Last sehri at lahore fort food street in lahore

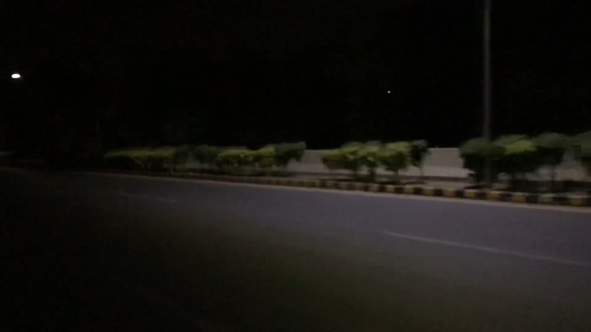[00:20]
انفورچنیٹلی کنال لوٹ کی ساری لائٹس آف تھی کیونکہ ملک کے ڈیفالٹ کرنے کا خطر ہے خیر ہم بینہ ٹینشن لیے ساٹھ
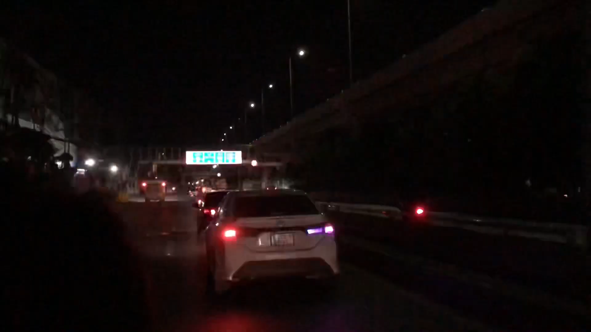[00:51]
خیر ہم اللہ اللہ کر کے شاہ جمال روڈ پر پہنچ گئے یہاں سے بس تھوڑی ہی دور تھی فورٹ سٹریٹ
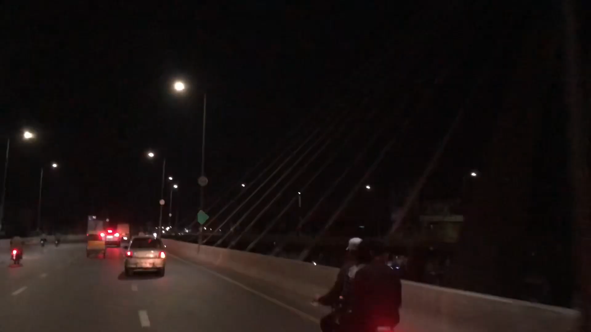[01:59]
کا نام پتہ نہیں کیا ہے میری خیال سے اس کو رنگ روڈ کہتے ہیں
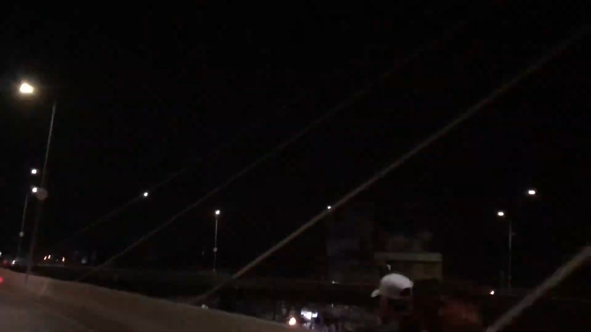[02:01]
وہ دیکھو سامنے چار چاروں میں نظر آ رہے ہیں اور یہ
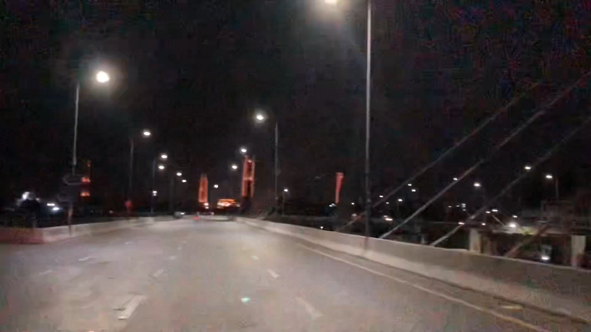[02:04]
لیفٹ سائٹ پر منارے پاکستان کیا